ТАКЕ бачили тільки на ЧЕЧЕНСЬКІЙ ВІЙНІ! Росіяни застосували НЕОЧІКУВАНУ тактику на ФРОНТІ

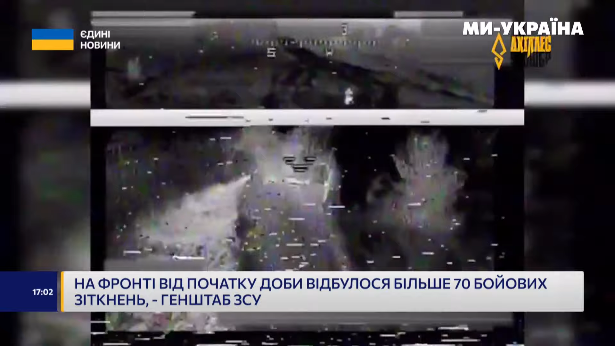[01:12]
Бійці підрозділу «Ахілес» розбили велику колону ворожої техніки в районі Піщаного. Росіяни кинули разом з десантниками на штурм півсотні танків, вантажівок та бронемашин. Однак 14 з них знищили, а 26 пошкодили українські безпілотники.